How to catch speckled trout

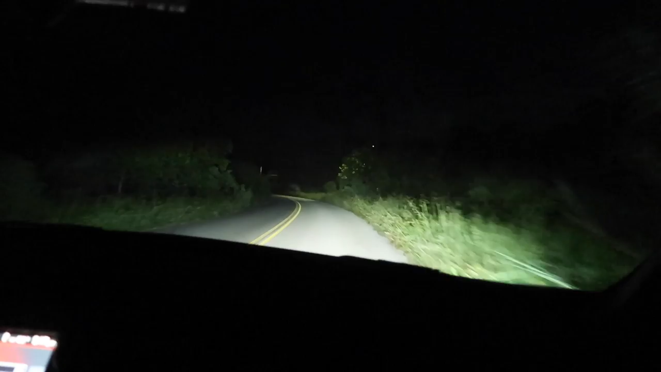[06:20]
I don't know where we are right now. And we have no service. So we're gonna see where this road takes us. You scared? I'm very scared.